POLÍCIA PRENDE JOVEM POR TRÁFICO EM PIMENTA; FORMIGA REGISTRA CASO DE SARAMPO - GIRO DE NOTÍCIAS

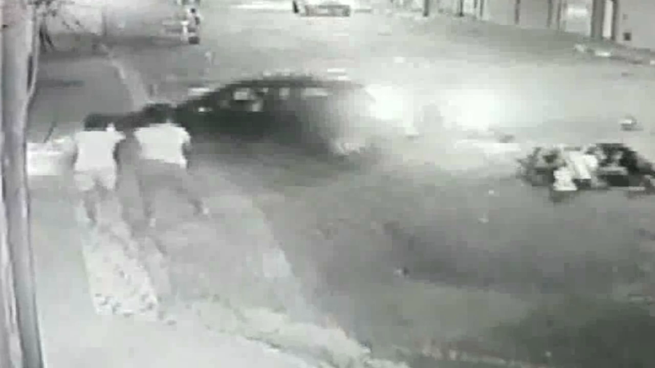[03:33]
A mulher que estava na garupa e o motorista do carro tiveram ferimentos leves.